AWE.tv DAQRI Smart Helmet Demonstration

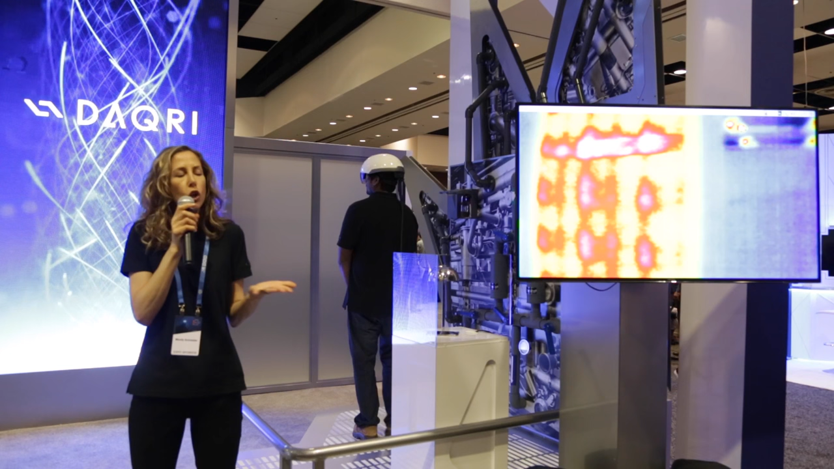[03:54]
but the worker would know none of these things without the thermal vision provided by Daiquiri Smart Helmet.